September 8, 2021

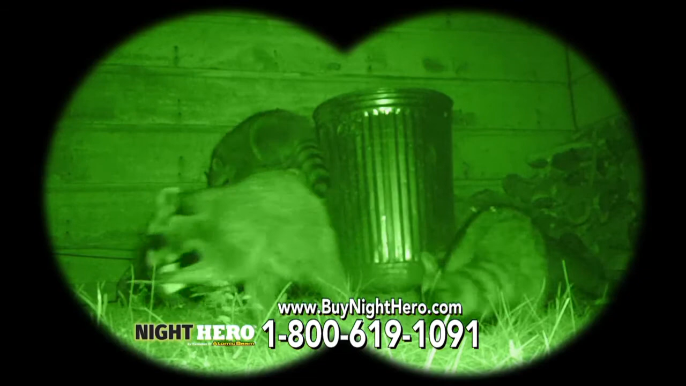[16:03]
Light up garbage-eating critters or spot thieves before they even get close.